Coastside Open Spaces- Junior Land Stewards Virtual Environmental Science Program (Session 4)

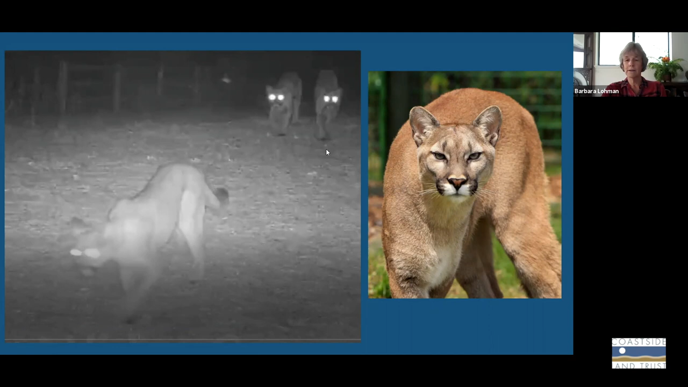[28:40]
And this is mama mountain lion and she has her two juvenile mountain lions. You'll be hearing about these later on in this series following her. And here you can see what they look like in the daytime. So I want to encourage you to take a walk.